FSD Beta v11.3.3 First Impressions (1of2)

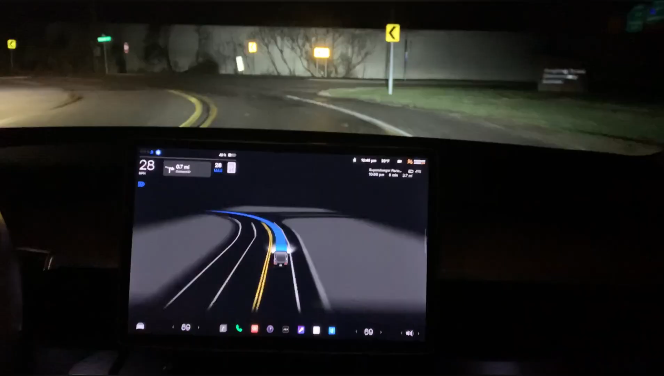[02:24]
today's video hey everybody i'm back with another beta video today's video is going to be a little bit shaky i have a really ghetto setup with the camera i'm using my mobile phone here to record i'm taking it over to the supercharger and we're going to see how well beta 11.3.3 performs taking me there again it's going to be a little bit rocky i apologize in advance for the poor quality but i don't have any
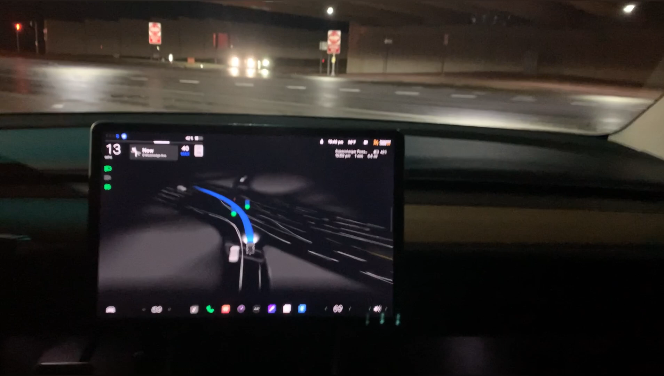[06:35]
changing lanes to follow route okay and slowing down for this red light okay and slowing down for this red light okay okay okay okay
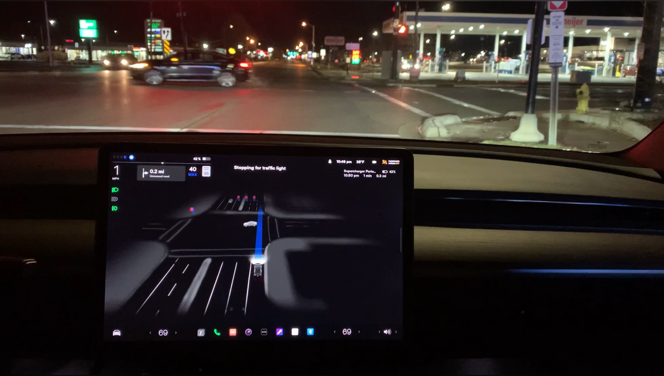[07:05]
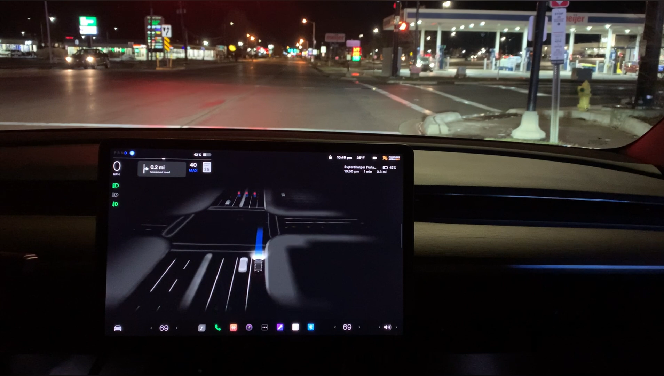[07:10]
okay okay okay okay okay
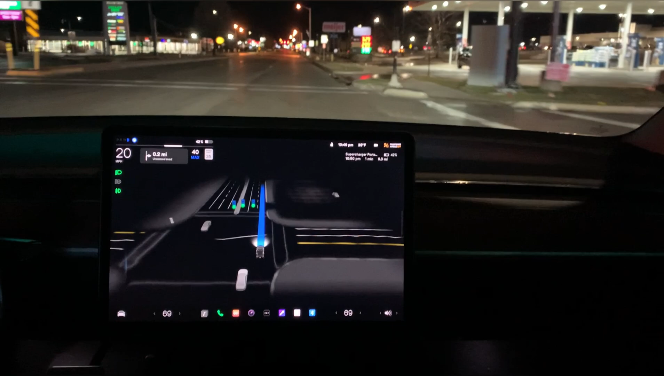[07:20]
and here's a stop sign it does not apply to us and yes it did not stop
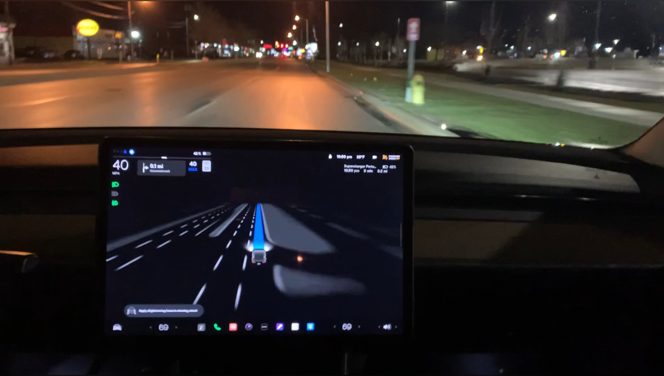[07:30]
for that that was really great i love that so that was slanted quite a bit kind of facing us yet it ignored
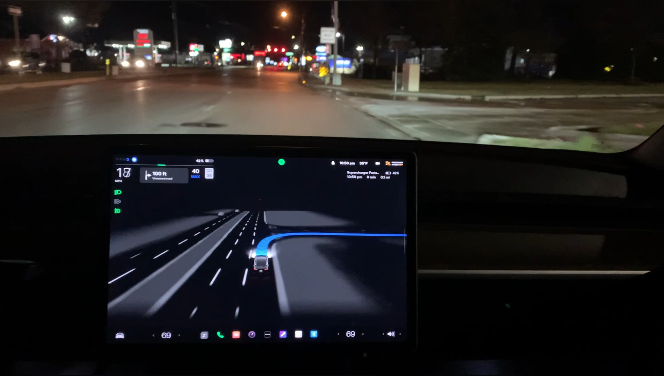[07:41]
it completely so that is beautiful that's exactly what it should have done coming through here let's see if it can make it all the way over to the supercharger coming through this parking lot jerky movement on the steering wheel there
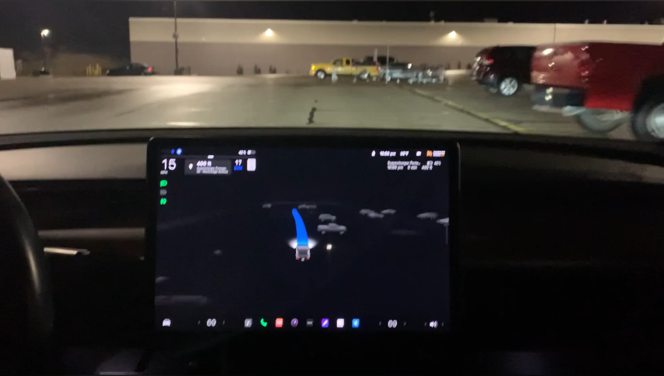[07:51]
left turn signal turns on to go around here see if it can make it all the way through
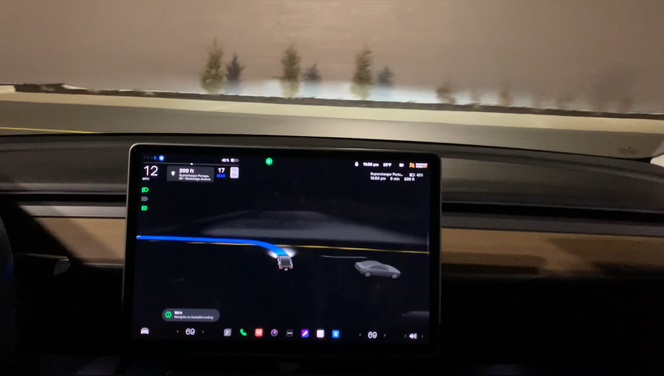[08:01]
okay and then it needs to go right here come on you can do it no it just missed the supercharger so it's saying let's see okay now it's turning on the left turn signal
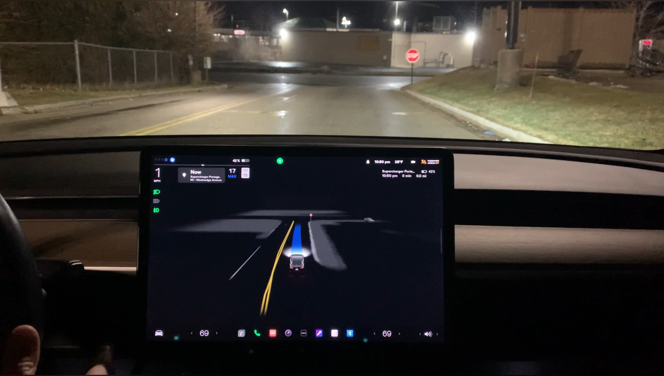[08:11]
all right so i'm going to take over
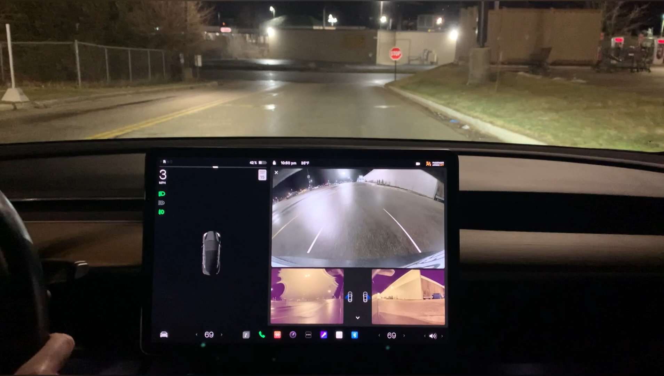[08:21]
it should have known that it's there over there so let's just take a look
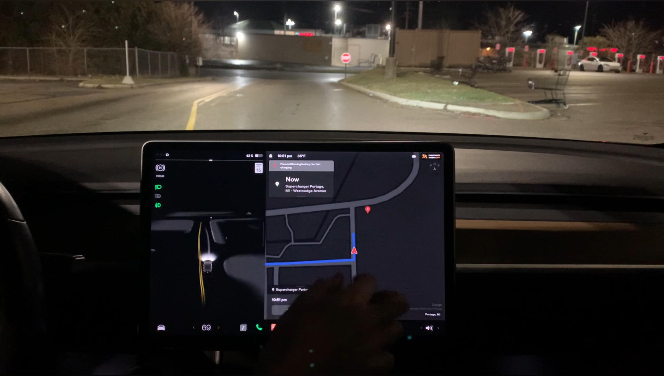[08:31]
so yeah it didn't actually have us routing it over there so that's fine i'm going to give that that one a pass i'm not going to say that that was a mistake it really needs to put the path over here
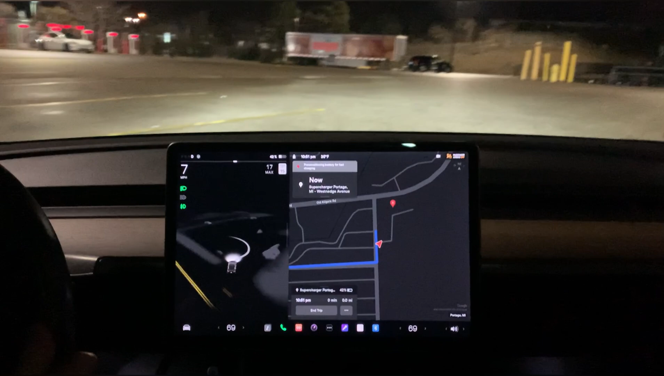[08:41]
to get us all the way over to the supercharger